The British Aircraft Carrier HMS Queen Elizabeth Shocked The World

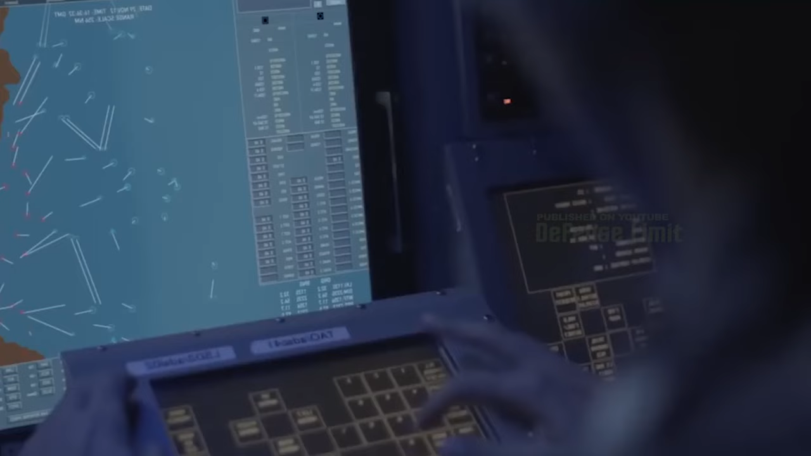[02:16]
Advanced Systems The Queen Elizabeth-class carriers are equipped with advanced radar systems,